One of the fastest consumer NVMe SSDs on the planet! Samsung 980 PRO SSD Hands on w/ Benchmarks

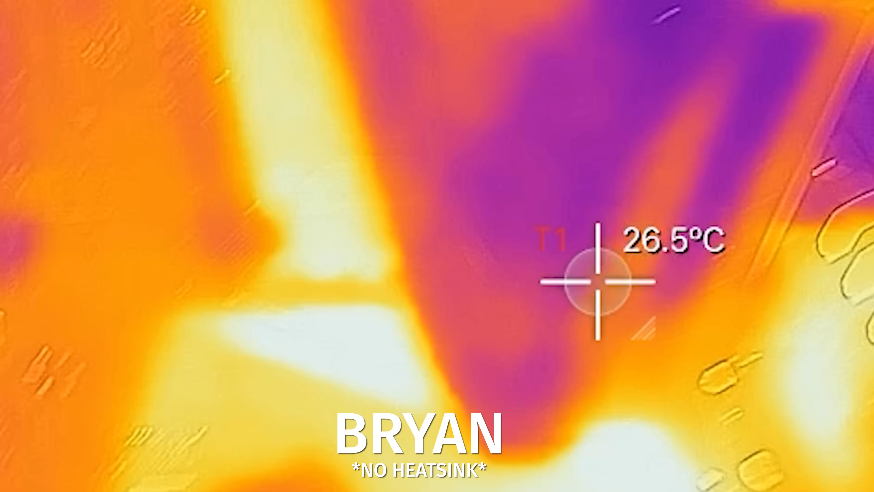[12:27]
On screen: spot 26.5°C
we had our fun we played around with FLIR which was awesome we know that now know that brian's internal temperature is about 30 degrees uh especially